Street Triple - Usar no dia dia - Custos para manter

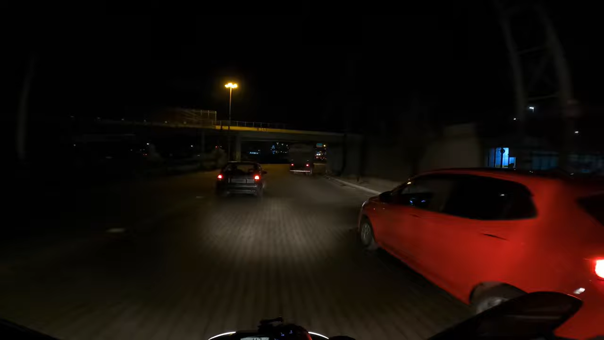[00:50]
E a resposta disso, cara, é depende Ah, depende de alguns fatores Meu Deus, olha essa mancha de óleo no chão